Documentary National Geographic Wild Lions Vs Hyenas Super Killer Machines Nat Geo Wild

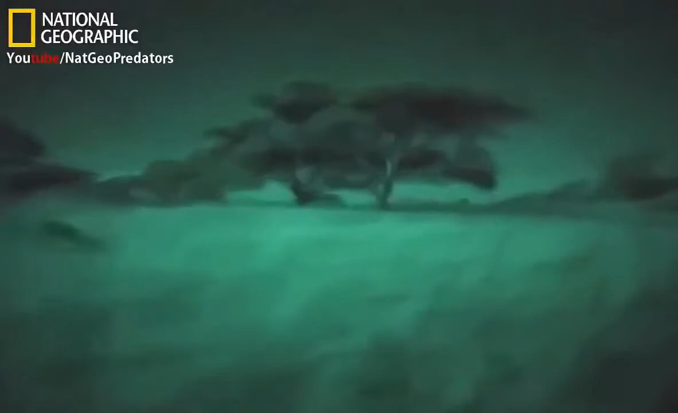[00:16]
Africa as you've never seen it before.
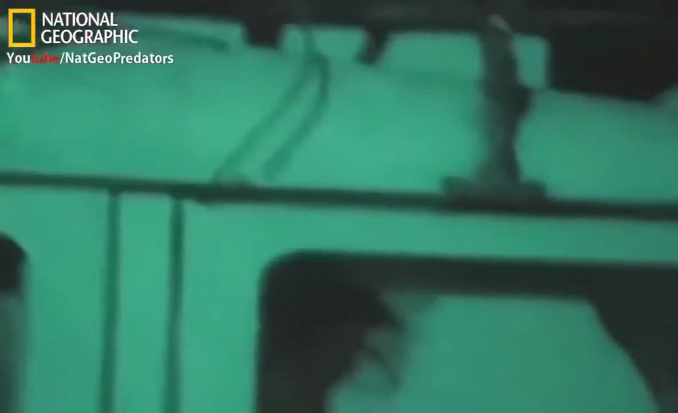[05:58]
Tom Maddox is counting predators in the Serengeti.
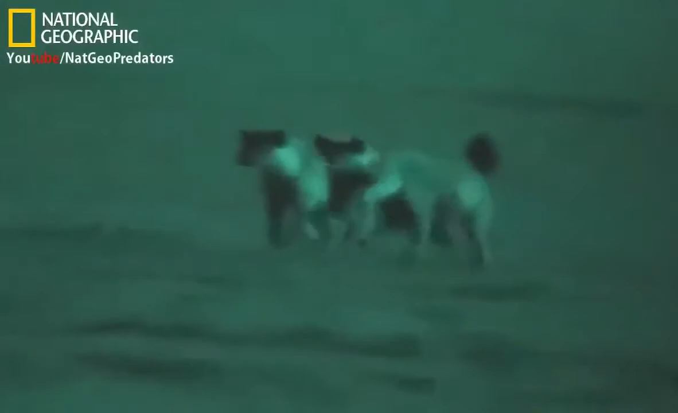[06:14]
Now he prefers to make his observations from the safety of his Land Rover. We use this technique that we call call-ins, and we basically have a tape of hyenas on a wildebeest kill. And when hyenas want to kill, they make these whooping noises and these fighting noises.
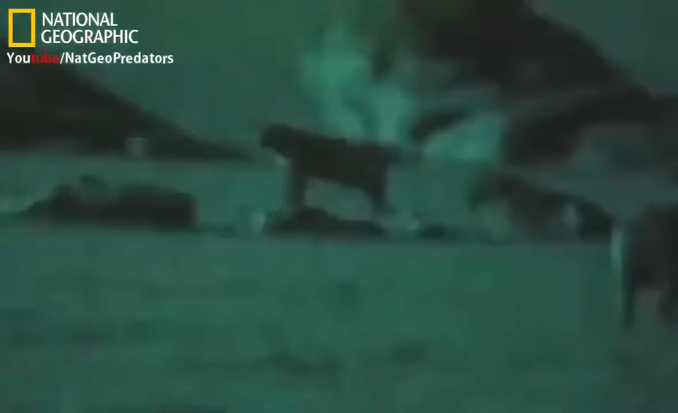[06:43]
And because lions and hyenas both rely on scavenging quite a lot in their diet, when they hear this tape, a lot of them will come in and they'll investigate it, thinking they're going to get a free meal.
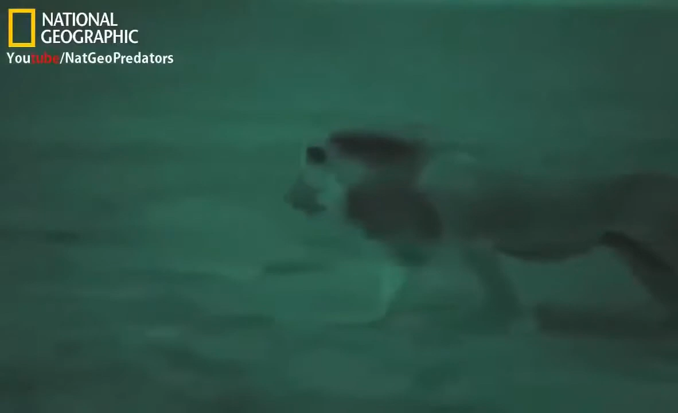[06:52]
It was amazing where they come from. They just kind of melt out from the bushes in places you'd never have imagined a lion could have hidden,
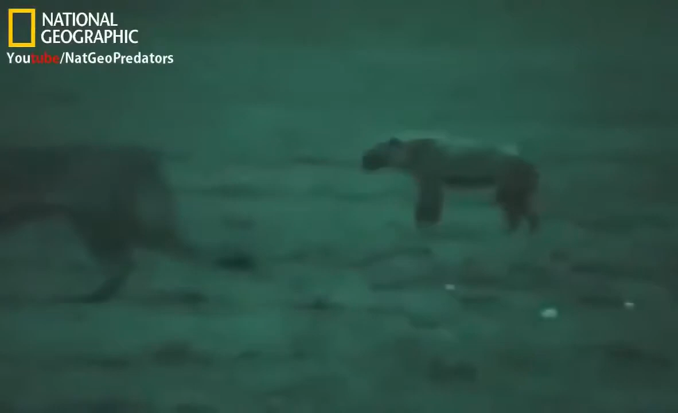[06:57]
often quite close to where I was doing the call-in.
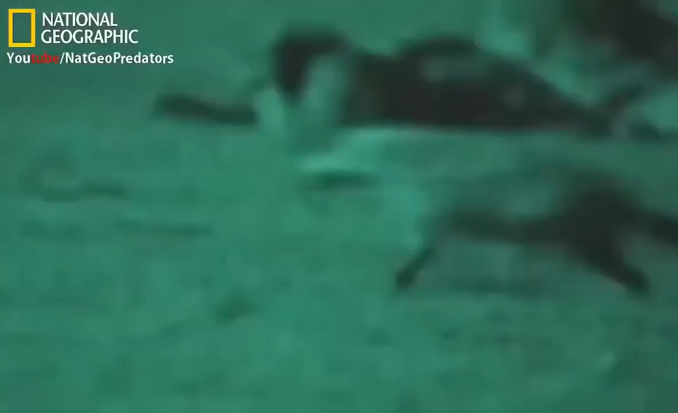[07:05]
usually about the time that the Maasai starting to come out of the bomas around 7 o'clock, again, the lions will melt straight back into the bushes.
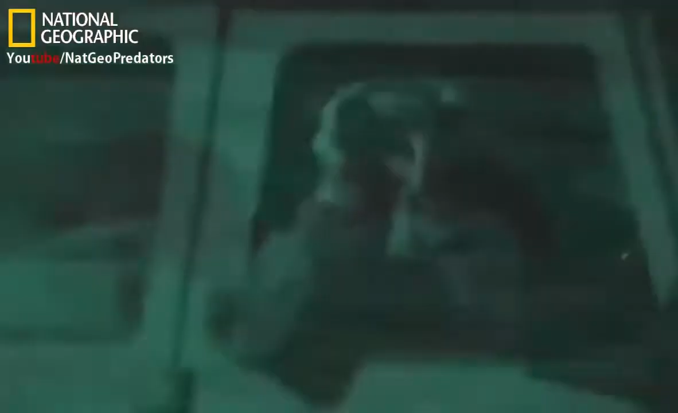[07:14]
1 minute the lion's there, the next minute it's gone completely, and I know it must be sitting there somewhere, and they're so hard to find again. The ultra-sensitive camera is many times more powerful than Tom's military scope.
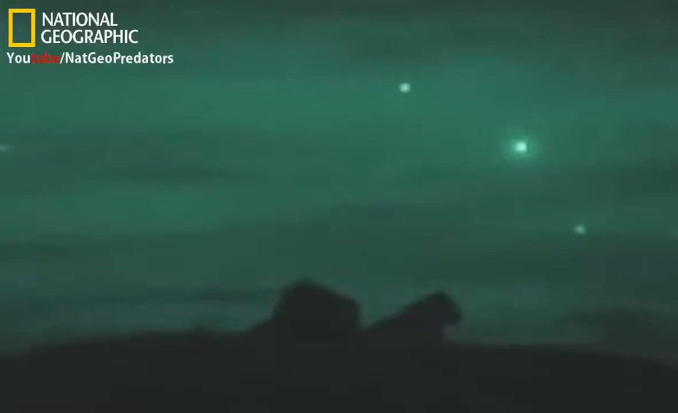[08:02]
people are living and working and grazing their cattle, which to me was extremely surprising. Hyenas are also extremely common.
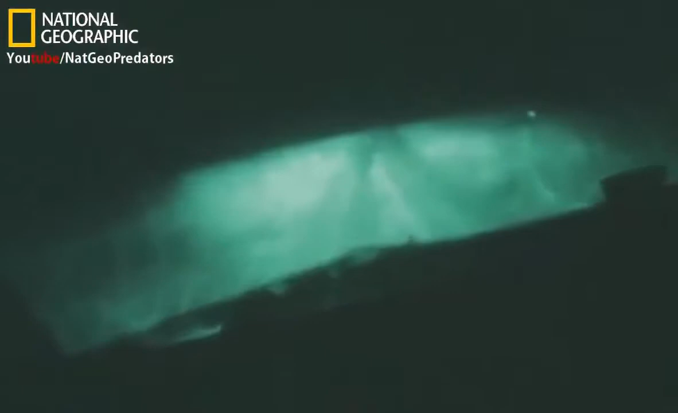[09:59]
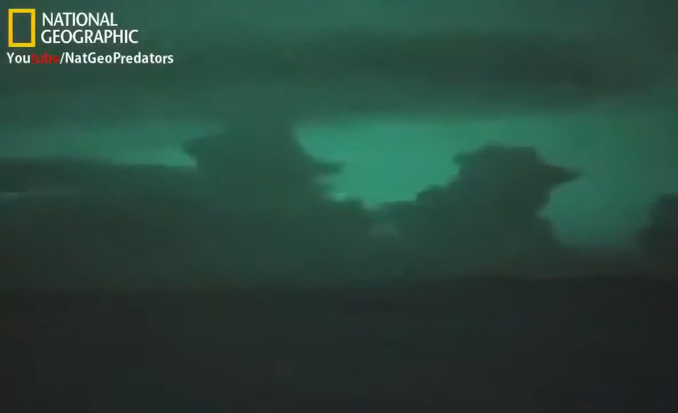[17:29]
which can continue all night if there are storm clouds or if it's a moonless night. The only camera on the planet powerful enough to see in total blackness even picks up stars invisible to human eyes.
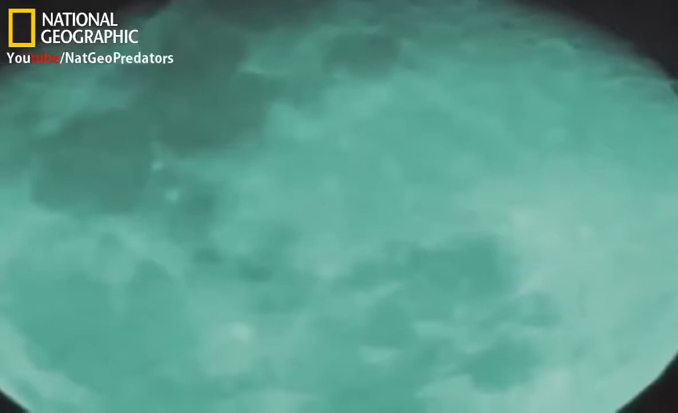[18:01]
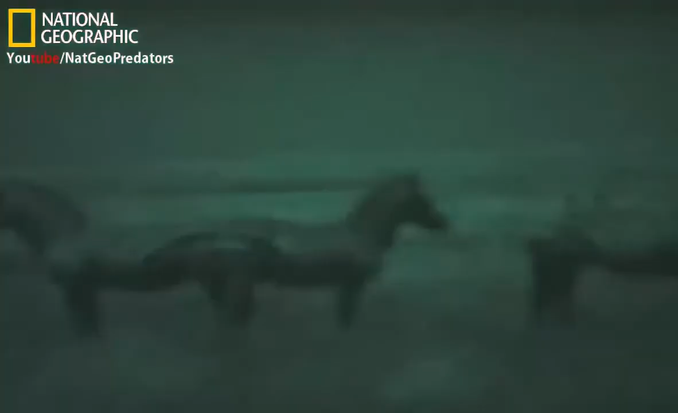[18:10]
The camera reveals crouching lions invisible to the naked human eye.
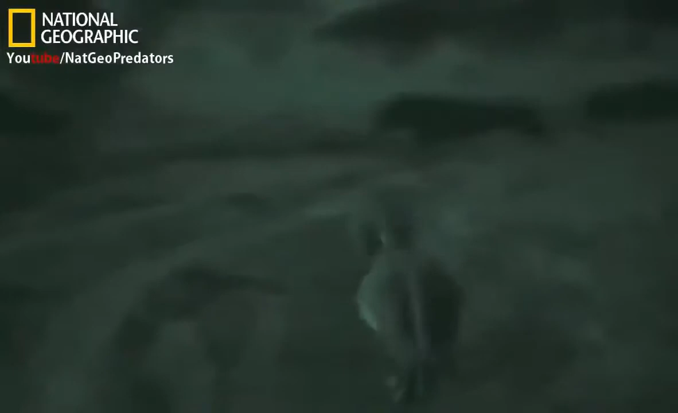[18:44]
the lions are limited to the techniques they use by day, stalking and ambushing.
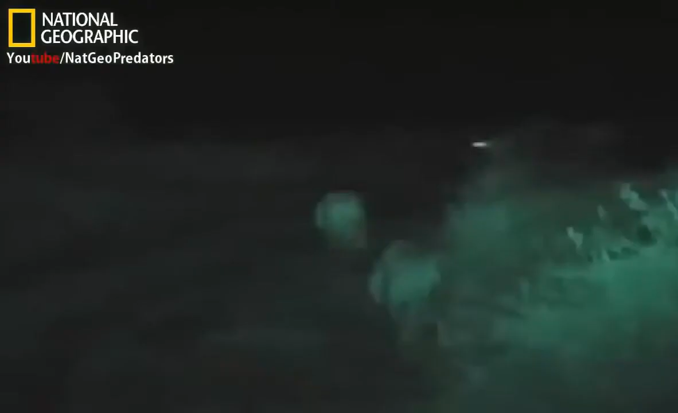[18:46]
But it won't always be so light. The pair near the crossing point and squat down, well screened by vegetation. One crawls into position to jump a victim.
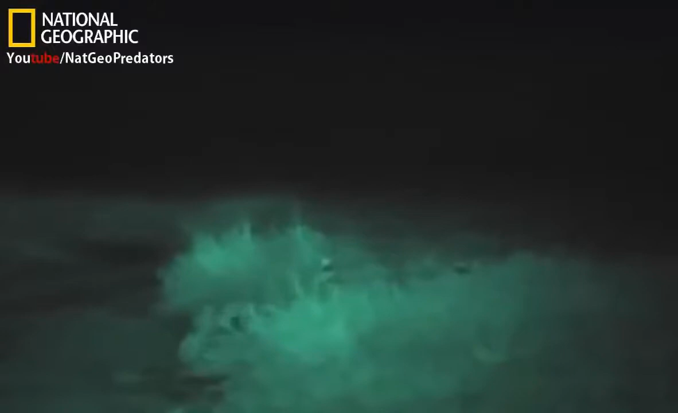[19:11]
A quick dash and it's soon over.
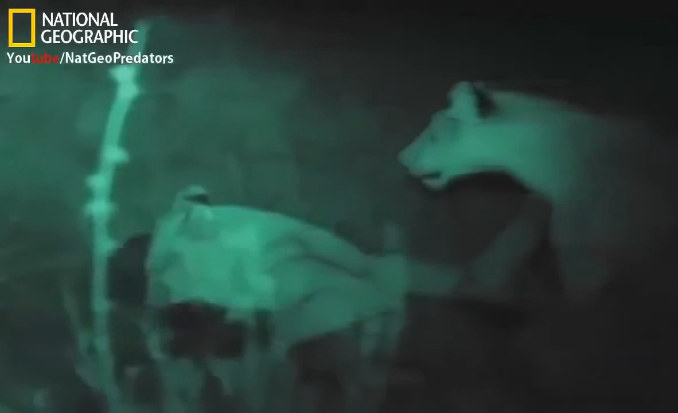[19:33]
Although these lionesses have been successful, the moonlit night is really the best time for hyenas to hunt. The cool of the night air allows them to keep on running, something the easily tired lions cannot do.
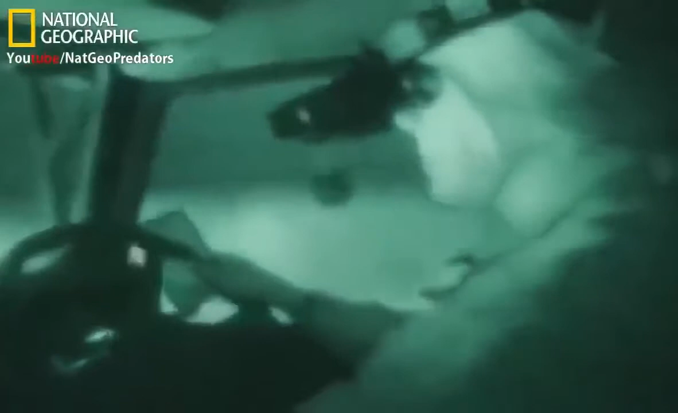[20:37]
Paula White's night vision goggles work because they and
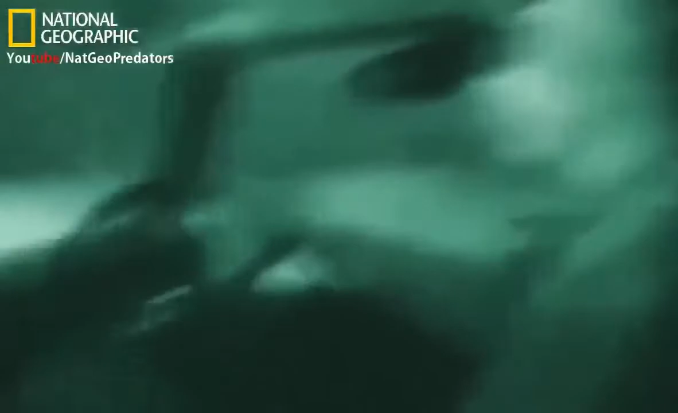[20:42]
the camera see in the special infrared headlights of her Land Rover.